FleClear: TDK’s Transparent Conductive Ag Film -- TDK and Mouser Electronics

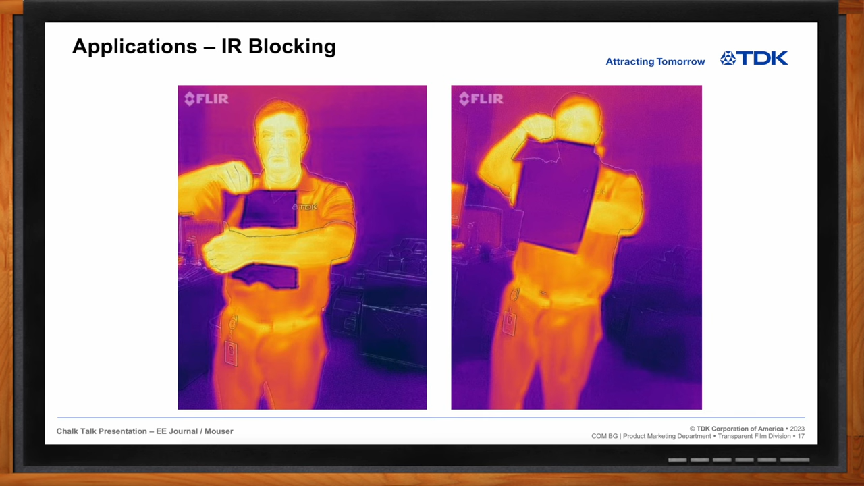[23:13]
in the image on the left his arm is in front of the a4 size sheet of ag film and then when he moves it to the front of his arm he you basically disappear so it's blocking in the near infrared so in that
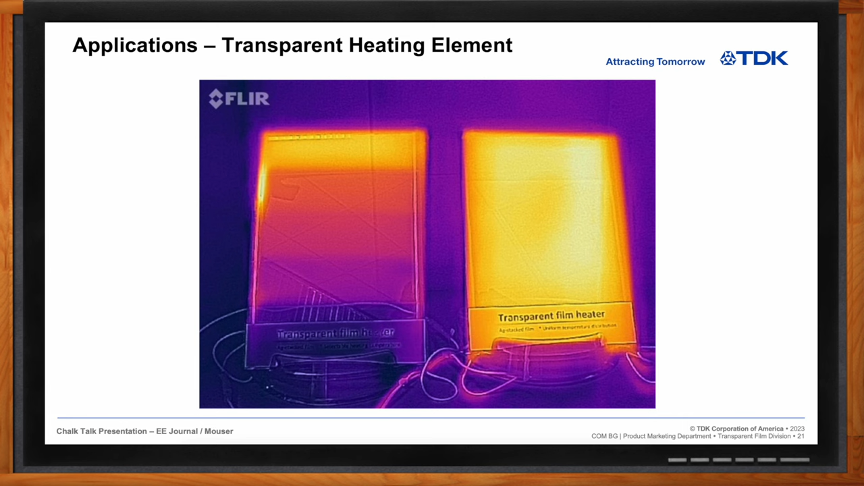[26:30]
the right side to show you the comparison so yellow being obviously much warmer than the purple or reddish one there on the left side all right so we talk about emi here on chalk talk a lot and this technology can be used as a transparent emi noise shield as well right correct we're targeting displays monitors